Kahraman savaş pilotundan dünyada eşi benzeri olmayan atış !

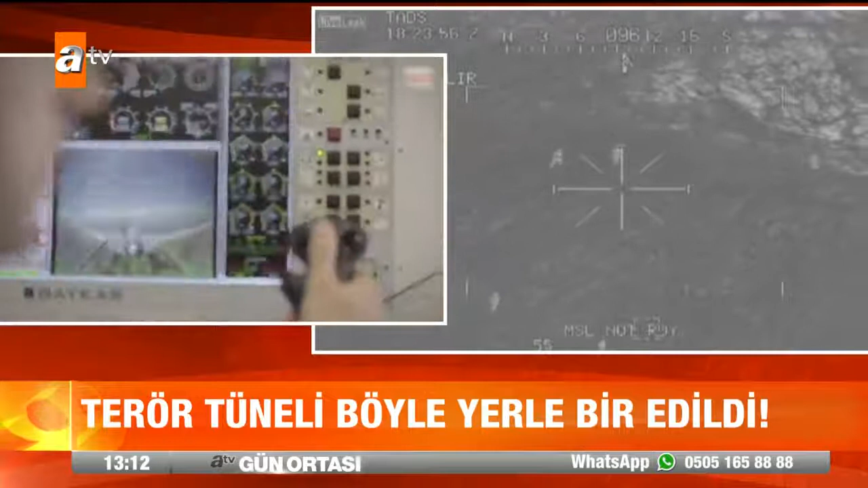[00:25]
Harekata katılan 72 uçağa o tünelin koordinatları verildi.
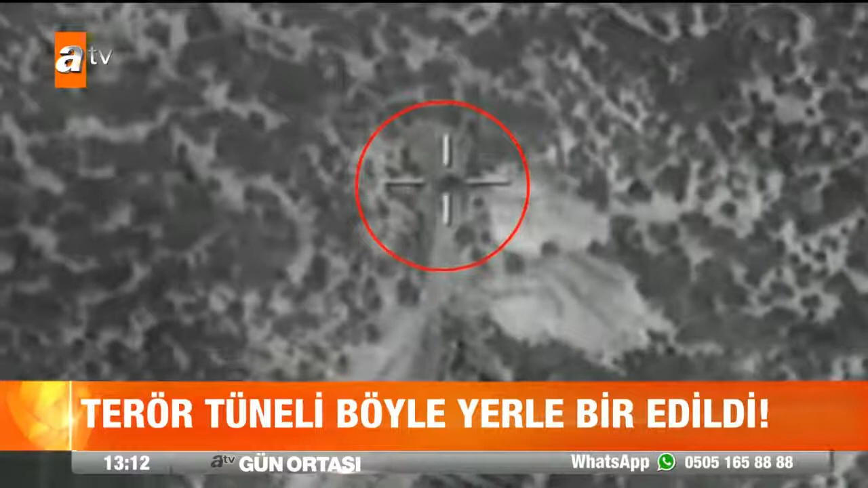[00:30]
Planlamayla bir uçağa nüfus edici bombanın tünelin girişine atılması emri iletildi.
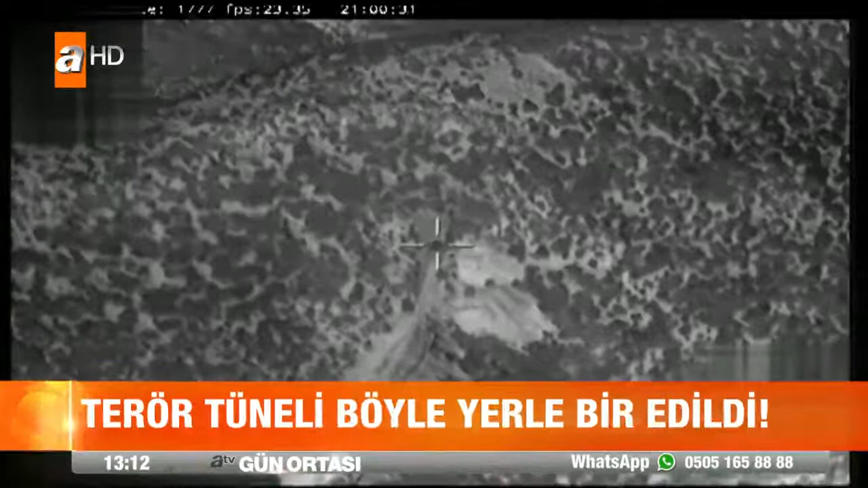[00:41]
Askeri kaynaklara göre bu bombalamanın dünyada eşi benzeri yok. Tünelin girişinin imha edilmesi,
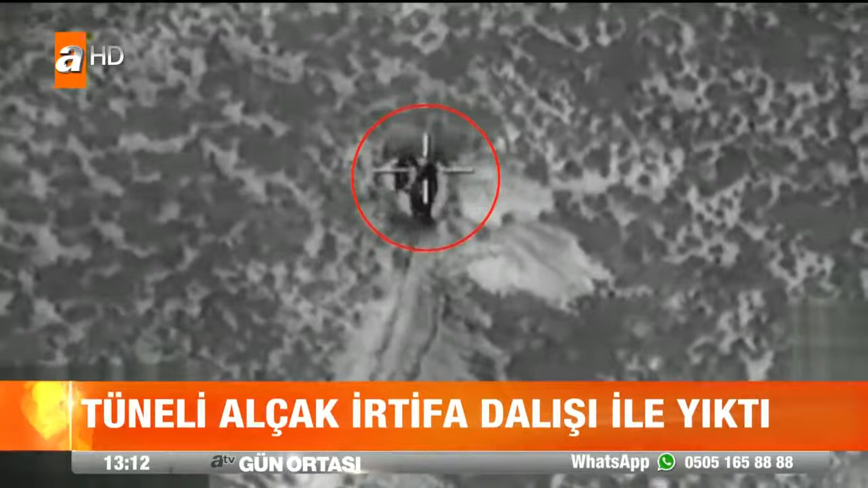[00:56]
Alçak irtifadan bombanın tünelin içine girmesine olanak sağlayacak
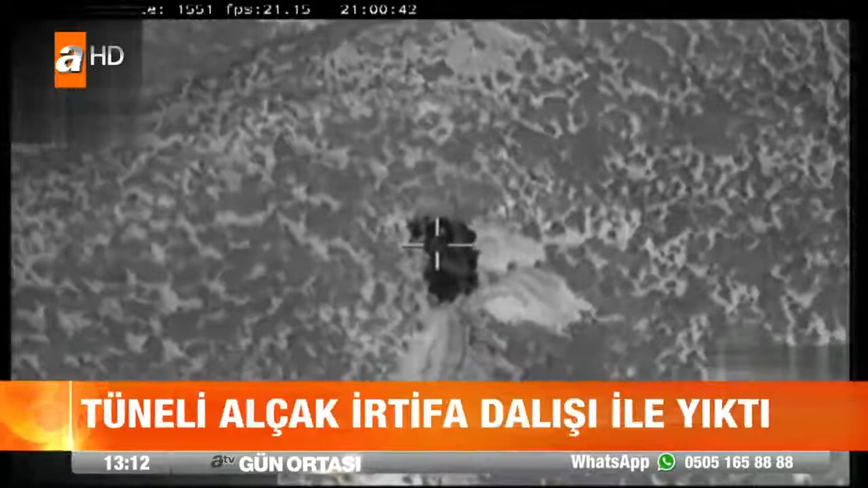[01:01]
şekilde dalışını gerçekleştirdi ve akıllı mühimmatı ateşledi. Sonuç tam isabet.
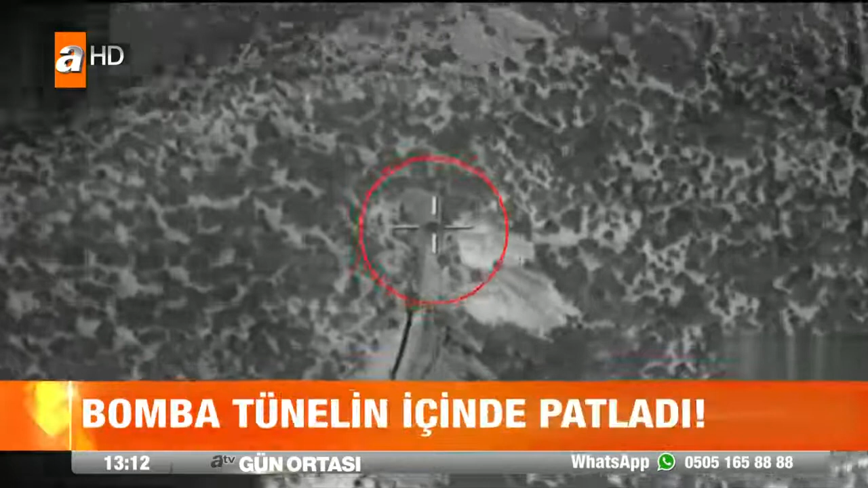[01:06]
O anlar insansız hava aracının kamerasına yansıdı.
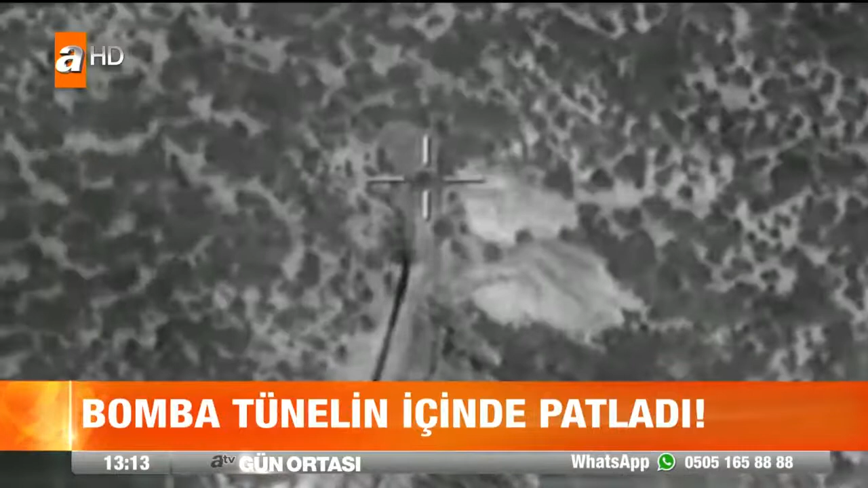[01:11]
Bombanın infilak etmesinin ardından tünelin diğer ucundan da dumanlar yükseldi.
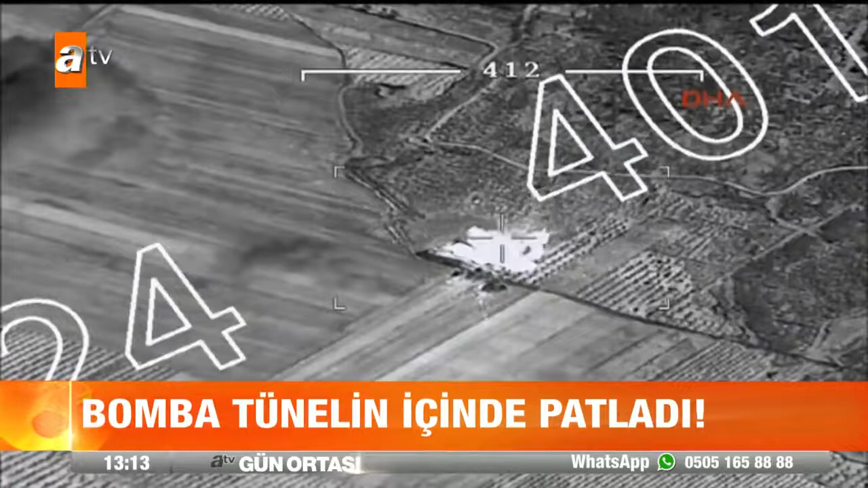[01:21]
İşte bu görüntüde teröristlerin silah ve mühimmat deposunun vurulduğu ana ait. İstihbarat birimleri tarafından koordinatı belirlenen o nokta tam isabetle vuruldu.